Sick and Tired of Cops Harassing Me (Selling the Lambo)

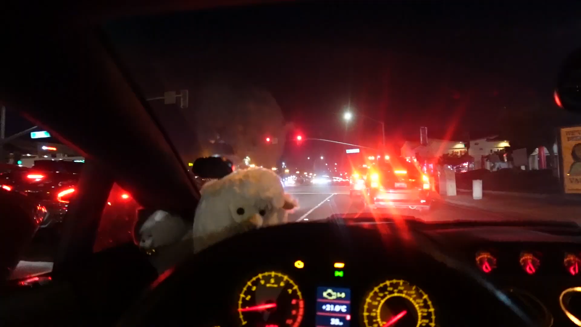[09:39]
You guys can't see it, but hold on.
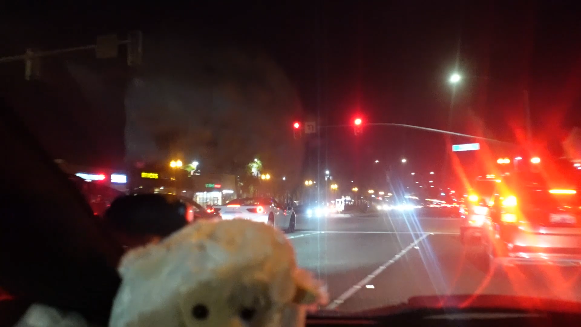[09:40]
Someone else is getting lit up right over there. Uh, is that the same cop? It might be the same. It might be the same cop. Go straight. Go straight to turn three. That's the same guy.
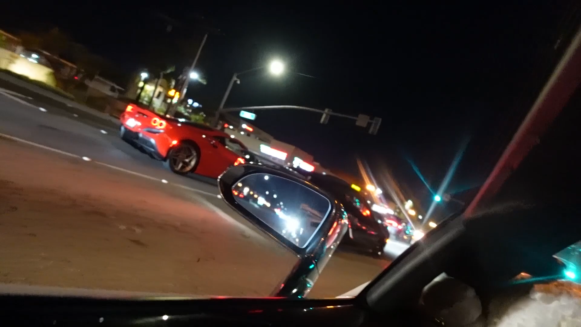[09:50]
He's just nodding everyone up. Oh yeah, he's got the NSX.